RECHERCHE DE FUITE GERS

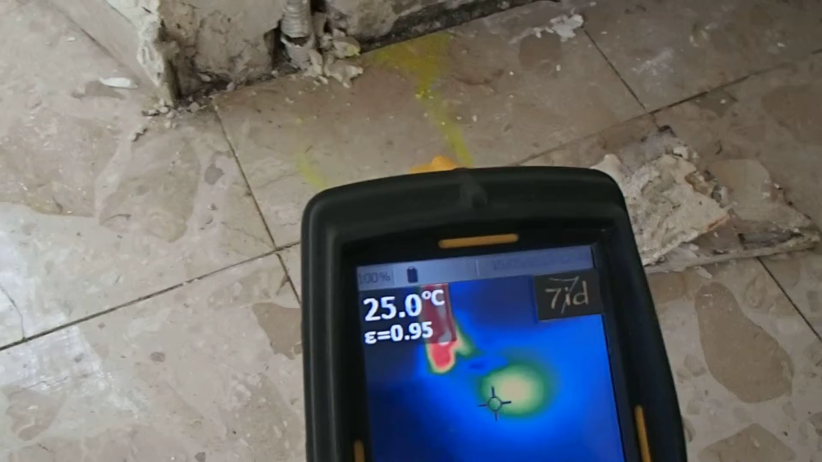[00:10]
On screen: spot 25.0°C
au niveau de la plainte et puis inondé les murs
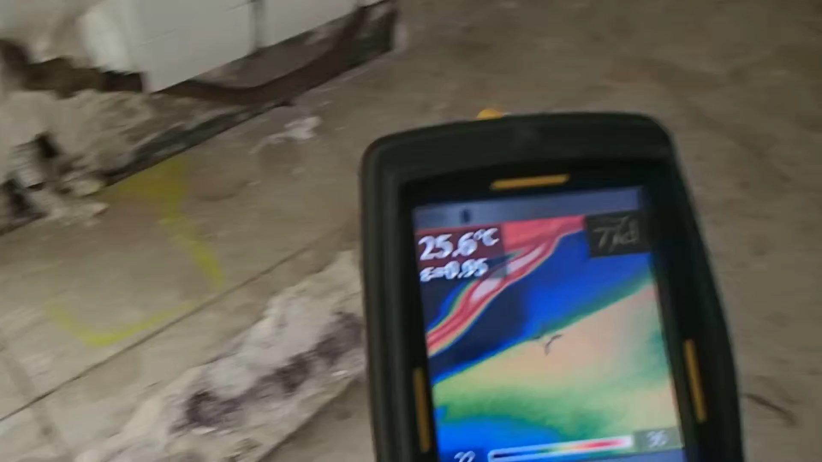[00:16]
On screen: spot 25.6°C
ensuite ça c'est la première fuite on a bien raison qui passe ici
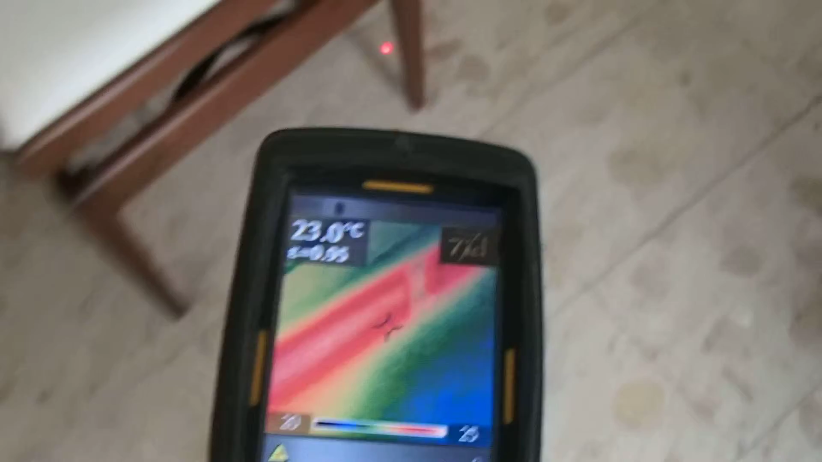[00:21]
On screen: spot 23.0°C
différentes variations c'est normal qui
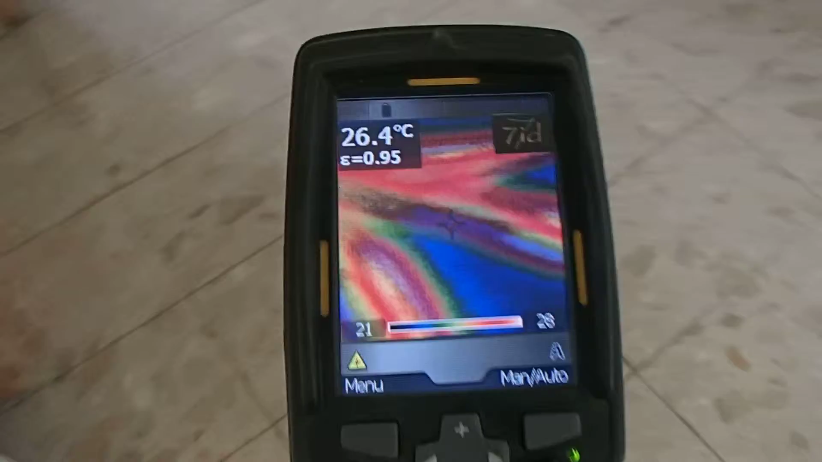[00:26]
On screen: spot 26.4°C
va dans les autres pièces etc on
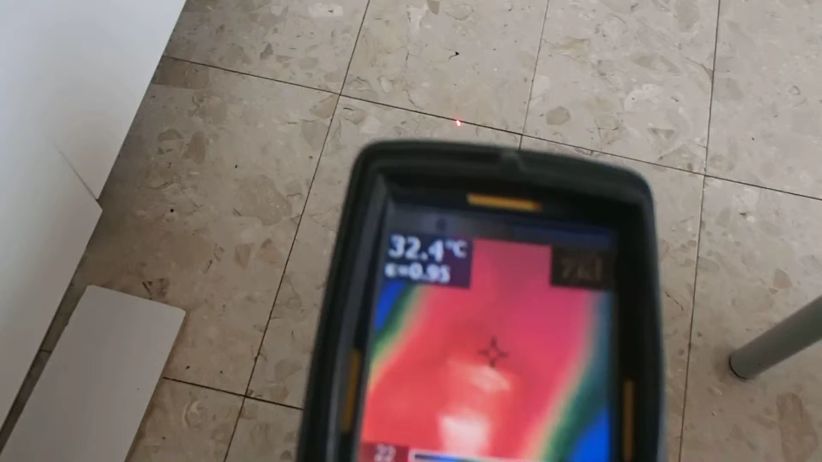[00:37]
On screen: spot 32.4°C
chaude ici dans le réseau ce qui m'a permis de
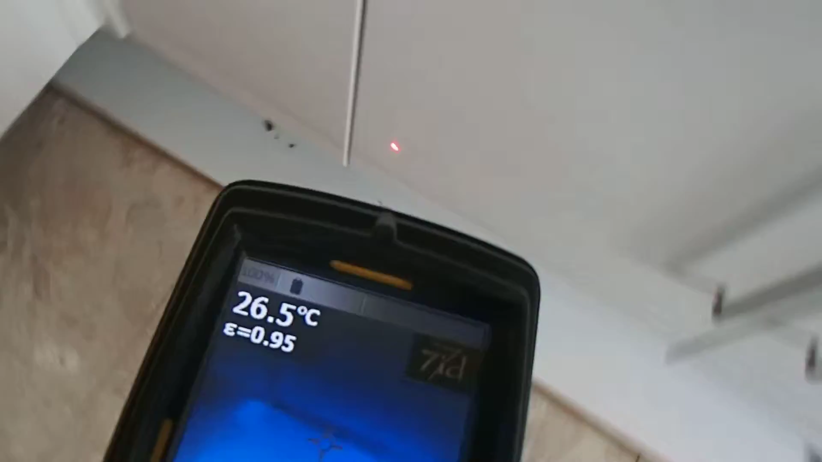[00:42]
On screen: spot 26.5°C
chercher plus loin de découvrir plusieurs